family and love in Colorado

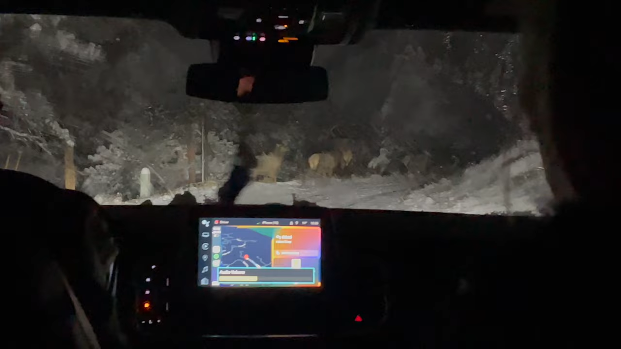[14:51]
Yeah. Couldn't be better, could it? We're into our look house. At his rack. Look at his rack. Look at the guy that went down. Nice rack. Holy cow. Look, he's coming up.
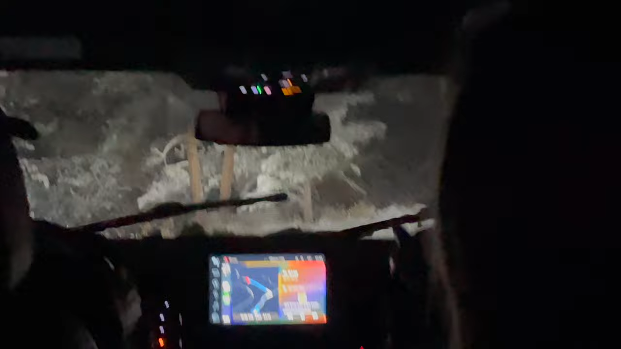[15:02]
Look at him. Look at that rack. Look at. Did y'all see him? Yeah. He was the ball. That was so much fun.